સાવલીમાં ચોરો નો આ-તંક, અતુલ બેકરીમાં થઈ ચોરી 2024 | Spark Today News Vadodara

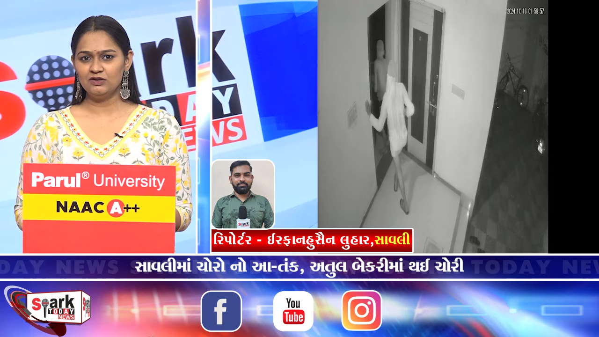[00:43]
नो जे मेन गेट शे तोड़ी ने अंदर प्रवेश करी रहा हुए CCTV केमेरा ना फूटेज सामे आवता पोलीस हाल गटना सड़े पहुची शे अन्य तापास करी रही शे